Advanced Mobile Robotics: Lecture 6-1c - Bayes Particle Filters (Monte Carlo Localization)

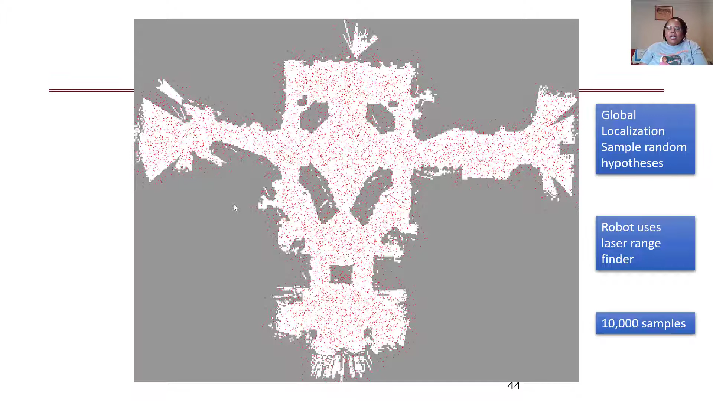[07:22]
And the robot's going to use a laser range finder to localize in this museum, where initially it has 10,000 samples uniformly distributed. It has no idea where it is.